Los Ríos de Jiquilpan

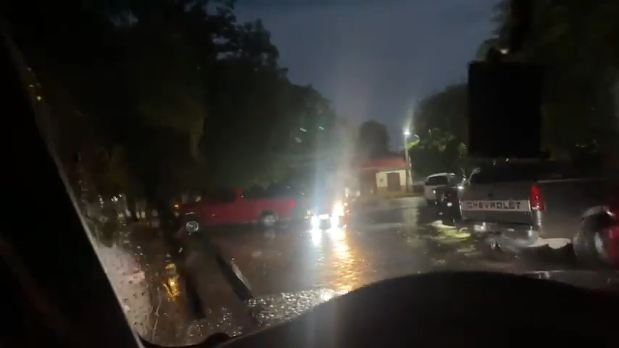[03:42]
Lázaro Cárdenas y Circunvalación, con el cruce de Avenida Las Palmas,
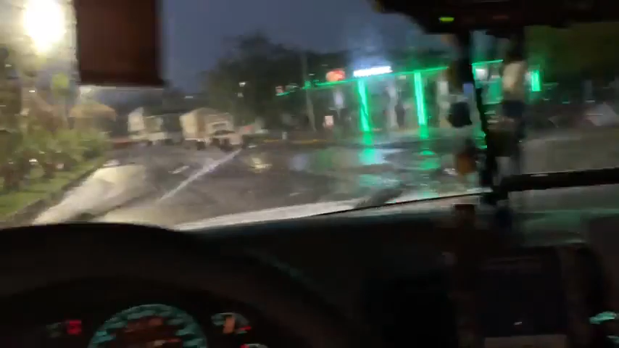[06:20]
y no más bien, acá la calle, este, Fajardo, en el cruce, con,